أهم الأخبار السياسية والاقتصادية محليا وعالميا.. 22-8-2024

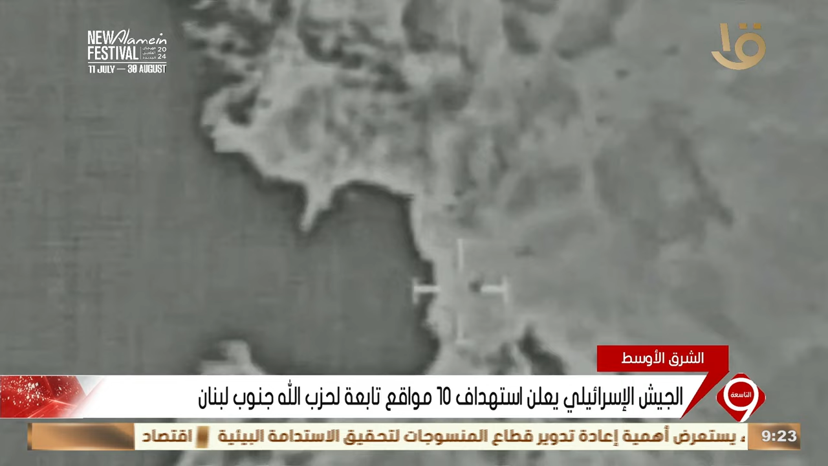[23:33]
من جانبه، رد الجيش الإسرائيلي باستهداف 10 مواقع مختلفة لحزب الله في جنوب لبنان، مشيرا إلى أن الغارات استهدفت مخازن أسلحة ومباني عسكرية ومنصات صواريخ تابعة لحزب الله.